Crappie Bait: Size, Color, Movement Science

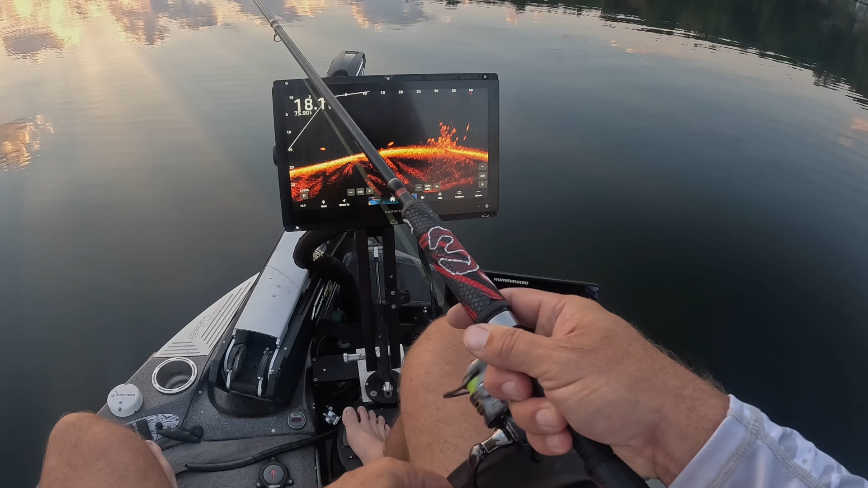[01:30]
There we go. Nice little pile. Good little start. Beautiful fish. Come on, baby. Solid. All right. You guys, if you haven't checked out my... Good fish right there. If you have not checked out the video on settings, I'm going to tell you right now, there's several of them now out.
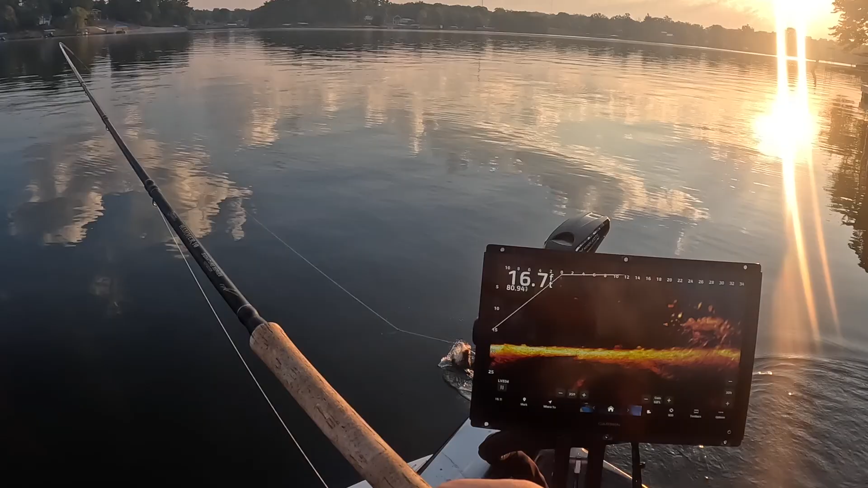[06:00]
Good fish. That guy came at it aggressively, man.